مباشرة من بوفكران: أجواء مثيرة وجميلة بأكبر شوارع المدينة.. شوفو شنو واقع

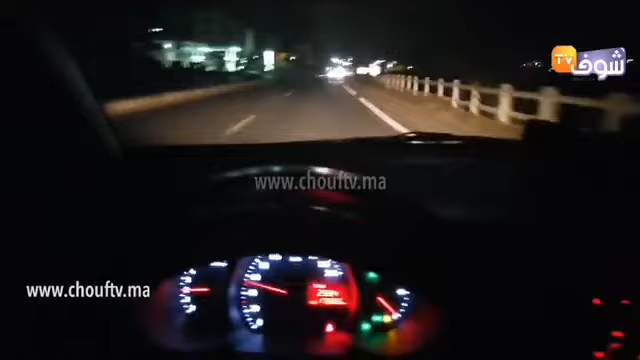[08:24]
نرى الأجواء دير الشارع الرئيسي بمدينة بوفكران مشاهدي قناة شوف تيفي طريق السلام أخي عبدو حاصل نتمنى وما تكونش حاصل أخي عبدو دير السمطة أشريف سعيد مرحبا أخي السلام عليكم تحياتي لكم من قطر تزاني تحياتي لك أخي العزيز وتحياتي لمغاربة الخليج إذن هذه أجواء الشارع الرئيسي لمدينة بوفكران مشاهدي قناة شوف تيفي داخل خارج أرض الوطن مرحبا بكم في هذه الجولة